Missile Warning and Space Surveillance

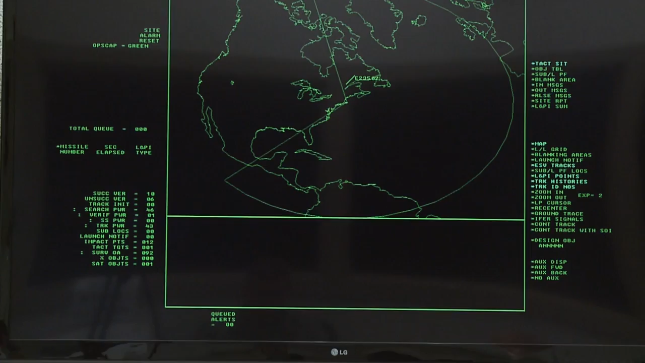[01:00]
So we're going to see 240 degrees of azimuth around protecting all of the Eastern Coast of North America. And that extends out about 3,000 nautical miles.
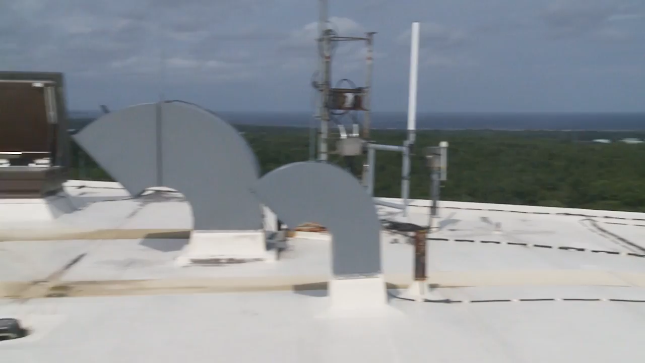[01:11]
So when those satellites come over in our coverage, they're going to pop up as a five-digit number on our computer screen.
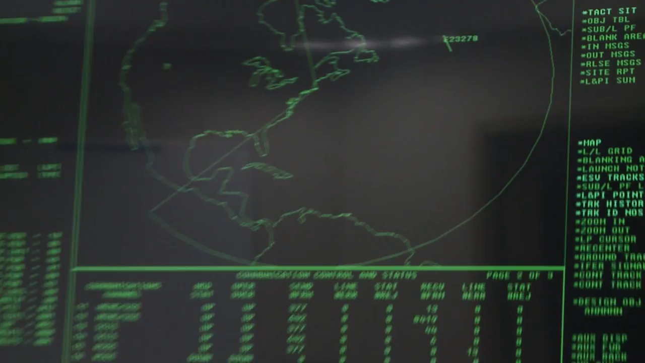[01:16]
And those are designators to us so we know what that object is.
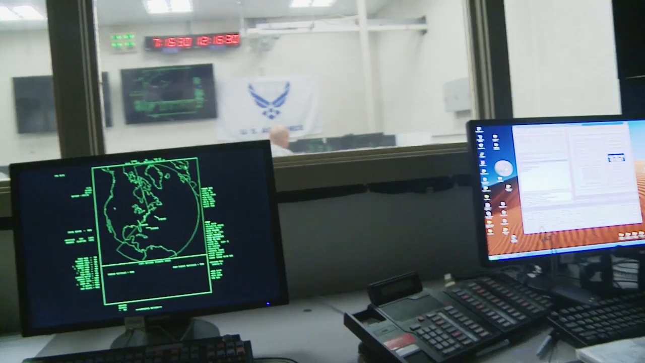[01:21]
And then we're going to collect the necessary observations we need on that object and send it to higher headquarters. That's key for maintaining stability on Europe. It's key for protecting our warfighters.
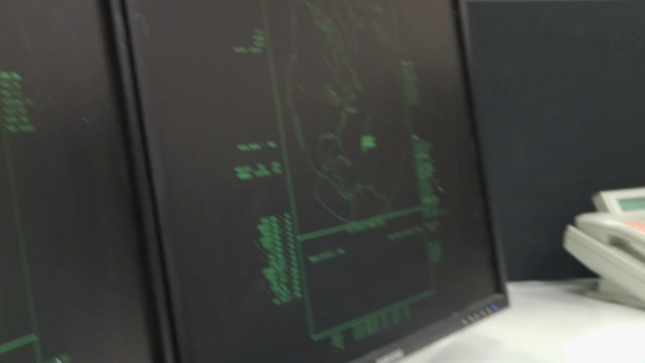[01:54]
The most interesting aspect is that probably the fact that this technology started around 1980 roughly.